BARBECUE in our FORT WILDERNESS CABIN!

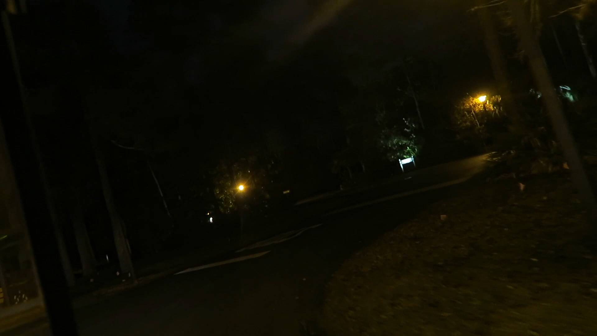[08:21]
RVs So people bring their own RVs and they decorate them and they put their own like fancy lights.
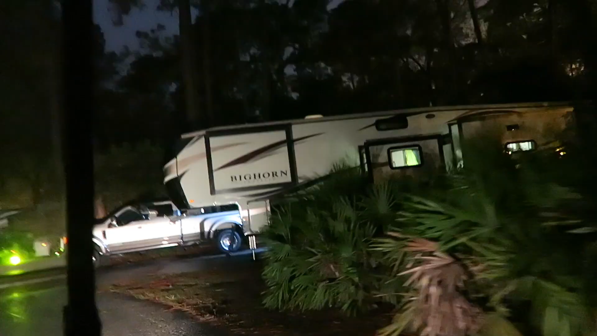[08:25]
I want to get an RV Look at that one
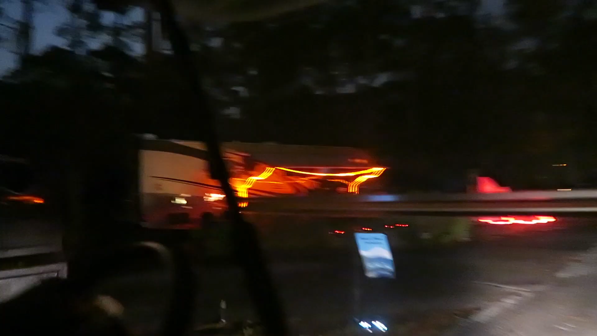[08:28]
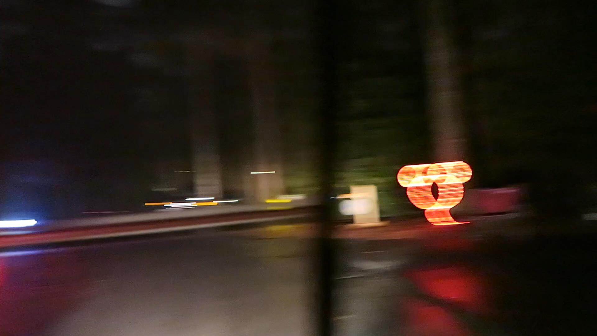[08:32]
Nice and then to this side we have another mickey